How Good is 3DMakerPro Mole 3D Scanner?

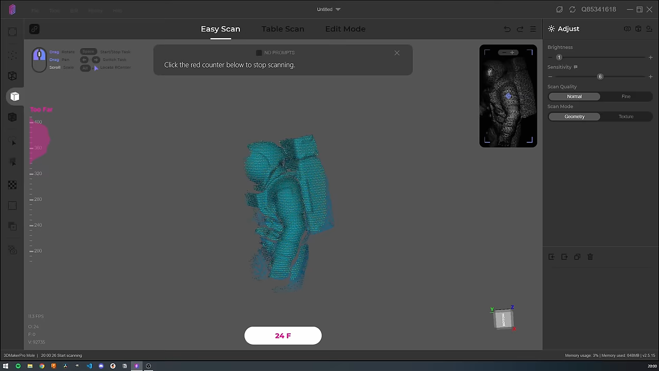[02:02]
It crashed only once and that was because I was also recording the screen with OBS and I ran out of disk space.
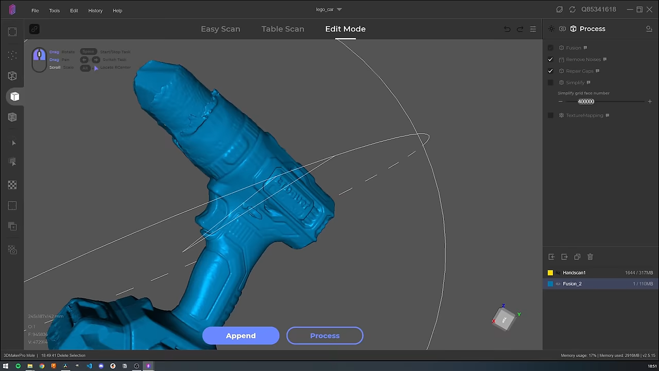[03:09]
You can also switch between a geometry scan that scans just the shape of the object and a texture scan that also captures the information about the texture of the object.
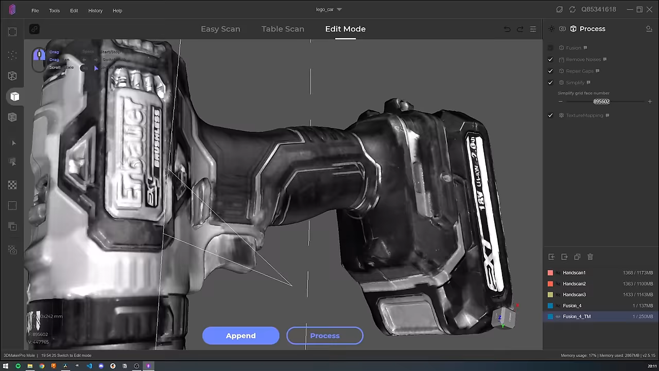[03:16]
In case of this scanner is just black and white information but there are other scanners that can also capture color.
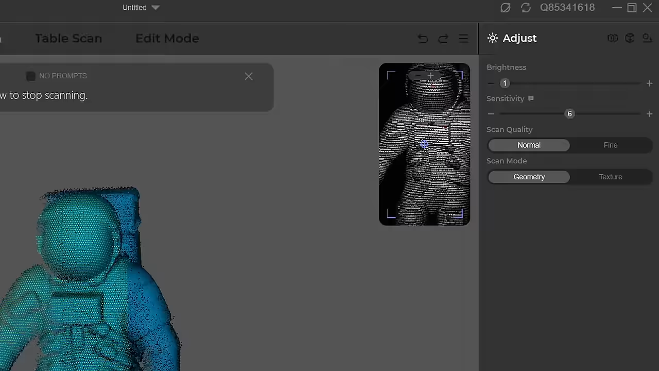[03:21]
There is also brightness, sensitivity and details and we just need to adjust them to properly scan any object and it's just a slider you move it left and right and that's it.
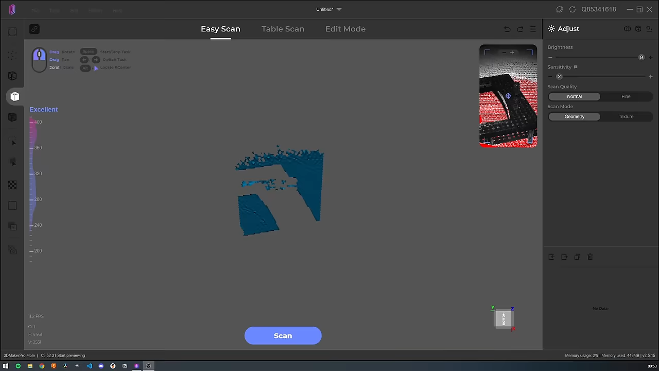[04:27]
But combination of glossy black finish and repeating pattern of the holes on this piece is like the biggest enemy of this scanner and it simply won't produce any usable results.
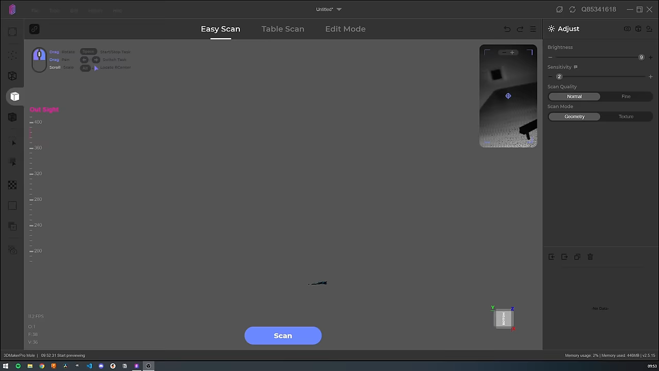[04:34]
You can use some special sprays or products to cover the piece that you want to scan but I don't have any of that and while it would work for such a plastic piece I would
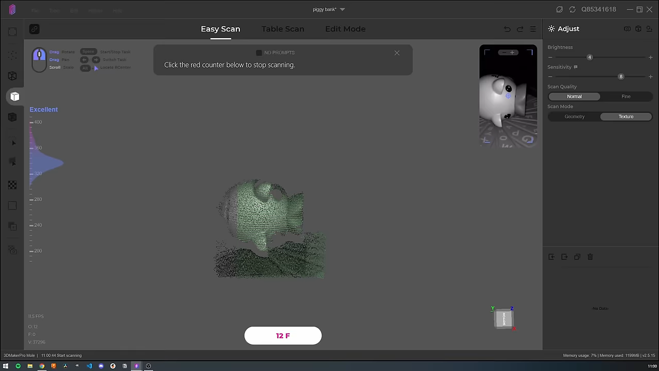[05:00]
tried to do the texture scanner with a very decent result.
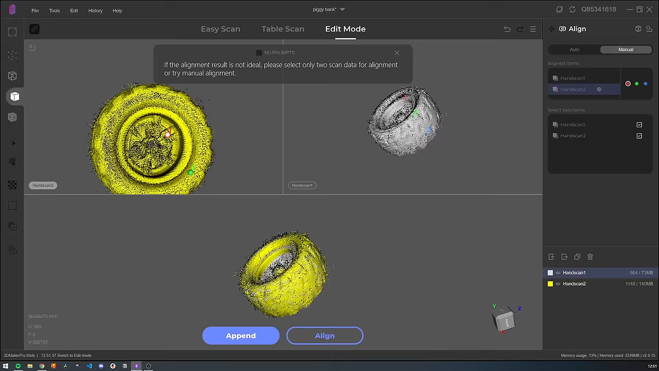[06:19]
Maybe adding some additional reference points to the wheel could help in this case.
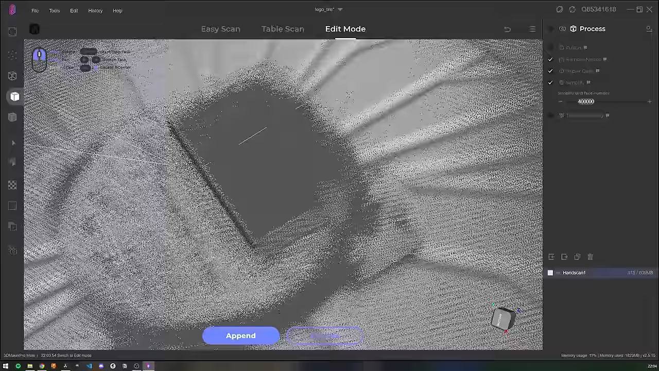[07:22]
Unfortunately it doesn't work without any special spray or products so maybe that could help.
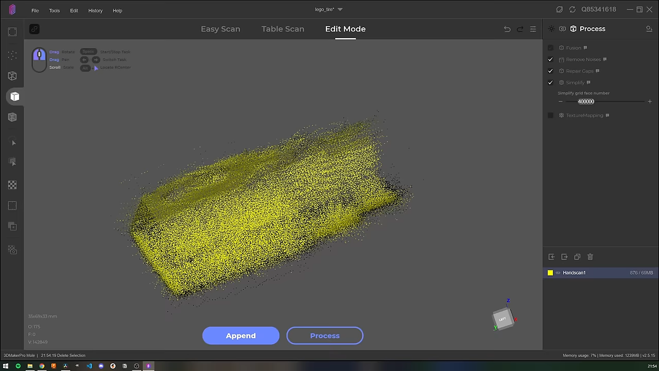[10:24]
I tried to scan a small DC motor and it was just too small for this scanner.